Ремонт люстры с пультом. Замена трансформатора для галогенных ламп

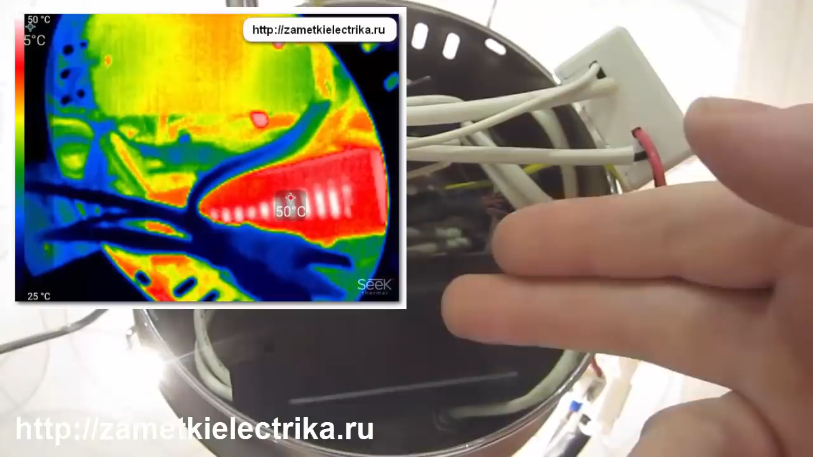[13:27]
On screen: spot 50°C, scale top 50°C, scale bottom 25°C
Трансформаторов Они Греются Порядка Пятидесяти градусов Наше Соединение
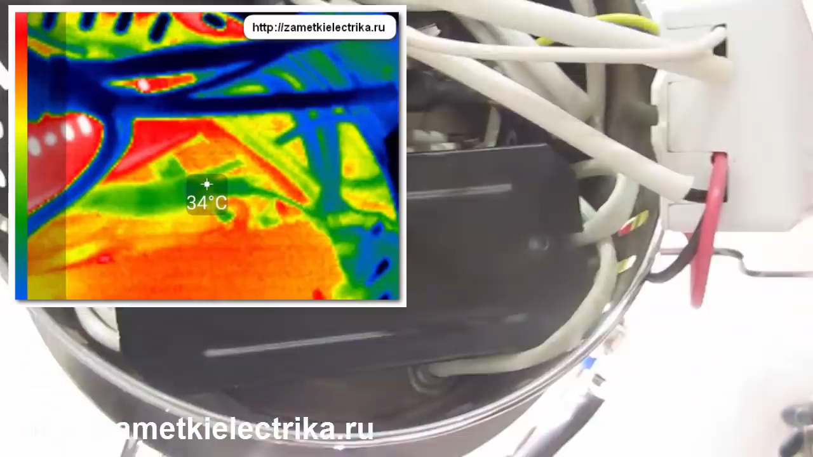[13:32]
On screen: spot 34°C
Со стороны 12 вольт Наши Вот эти Вот гильзы Они Практически Не греются
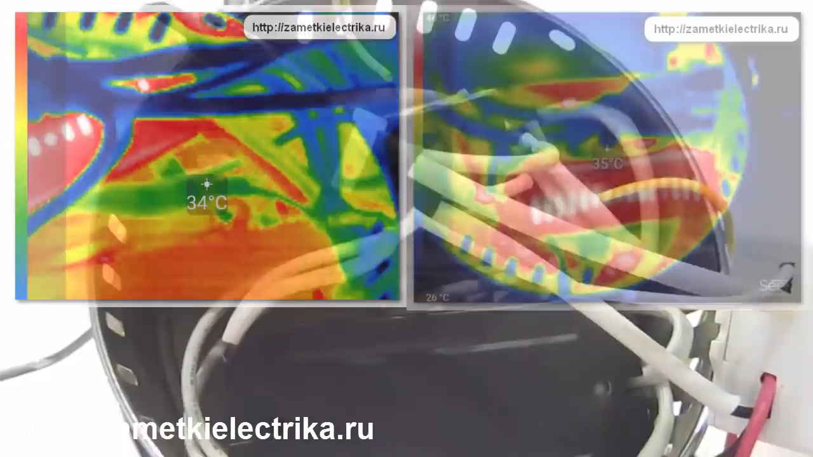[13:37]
Со стороны 220 вольт Гильзы Так Вообще Холодные Можно Сказать
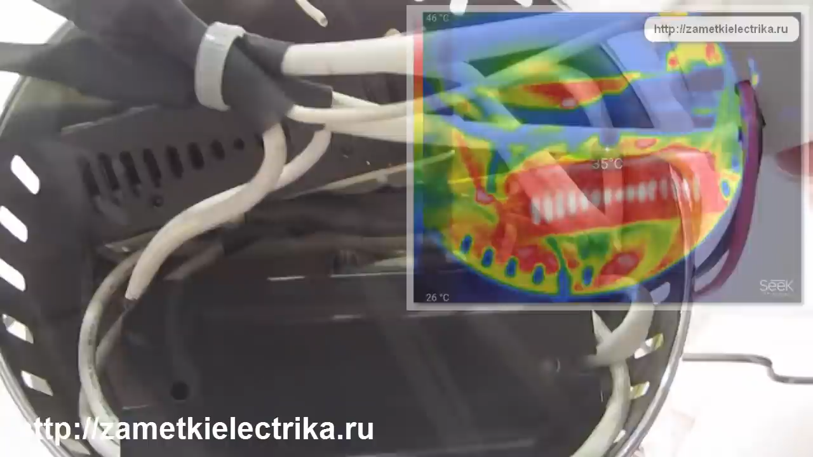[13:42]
On screen: spot 35°C, scale top 46°C, scale bottom 26°C
Температура Нагрева Самой Галогенной Лампы Составляет Порядка 290 Там Даже Больше Даже За